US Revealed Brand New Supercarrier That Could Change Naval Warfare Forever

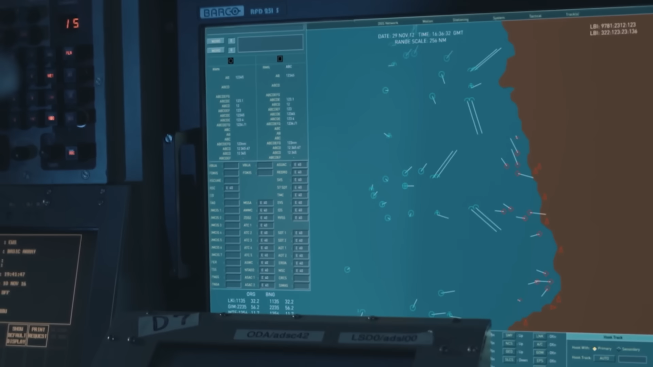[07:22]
The decision to switch from dual-band radar, DVR, which combined S-band and X-band radars, was not entirely reasonable.